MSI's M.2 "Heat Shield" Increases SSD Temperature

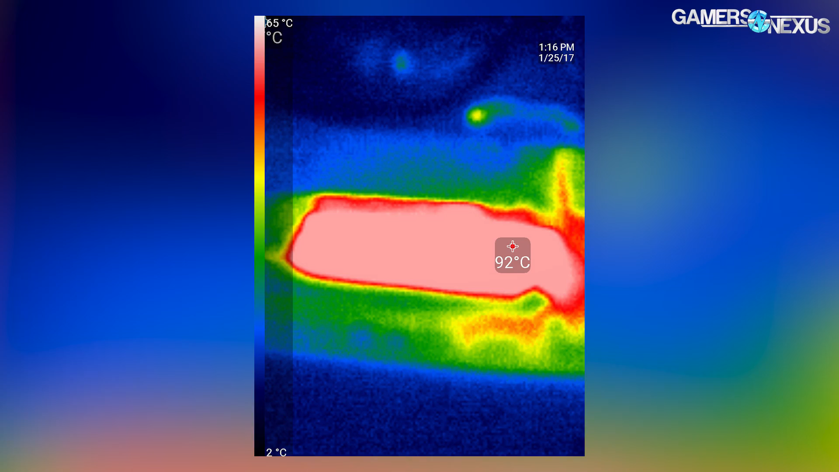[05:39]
On screen: spot 92°C, scale bottom 2°C
So the process for this setup was to first use a thermal camera to identify hot spots on the M.2 SSD,
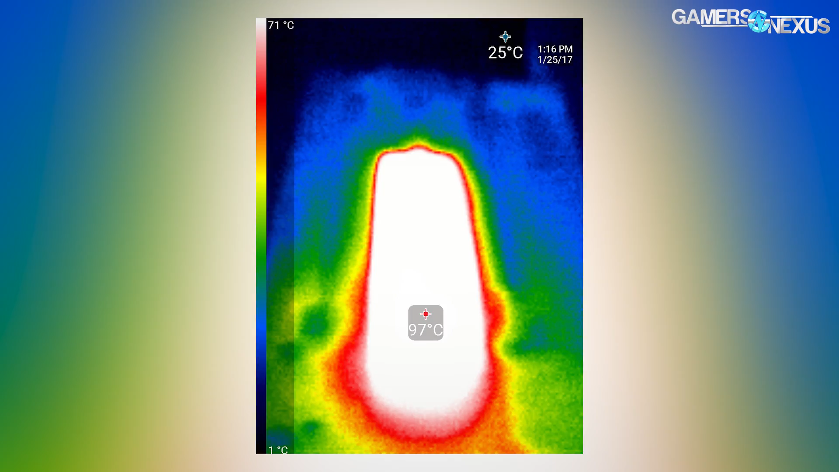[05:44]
On screen: scale top 71°C, scale bottom 1°C
accounting for emissivity pretty easily since we're only measuring an all-black surface and not dealing with any reflective material.